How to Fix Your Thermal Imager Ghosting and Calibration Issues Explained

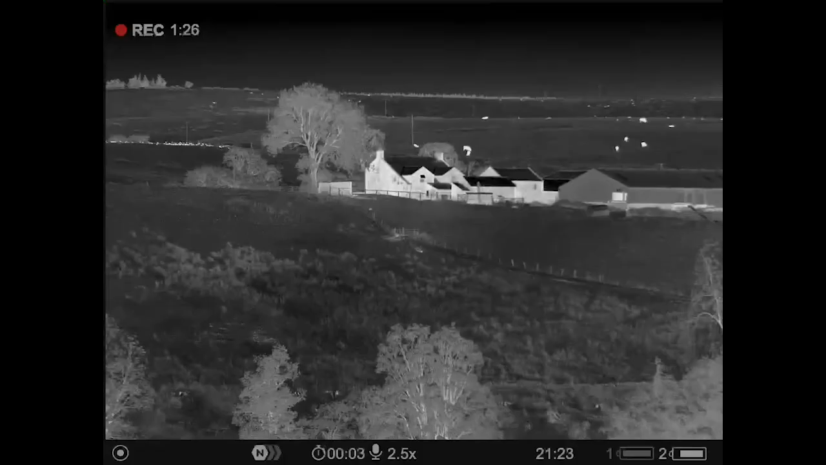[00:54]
you'll get the countdown and it will do it to give you the optimum picture. Now if you get this term that people refer to as ghosting and you're not getting a good calibration,
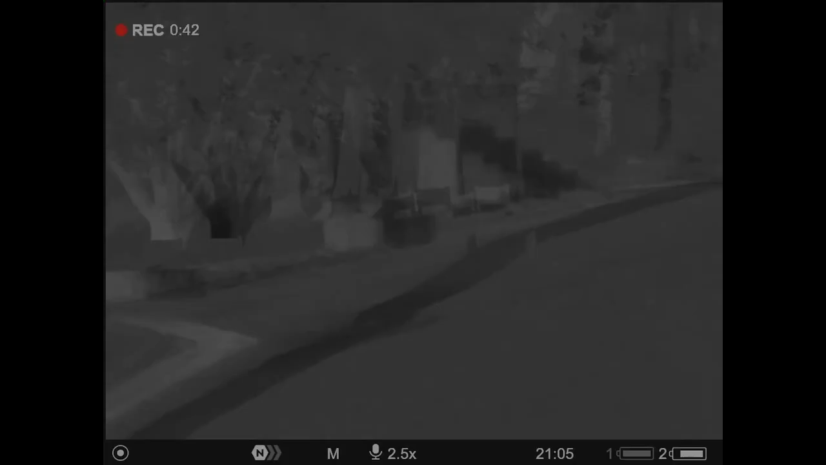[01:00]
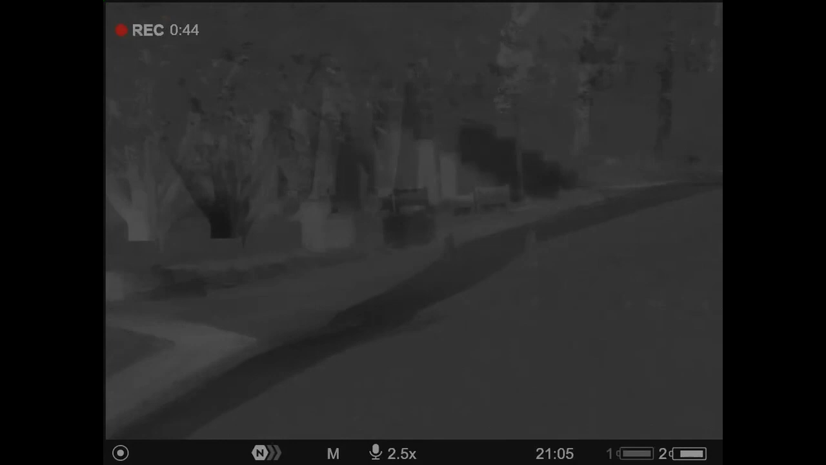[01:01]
that's when your shutter is on its way out and that device will need to be returned for repair. Thanks very much.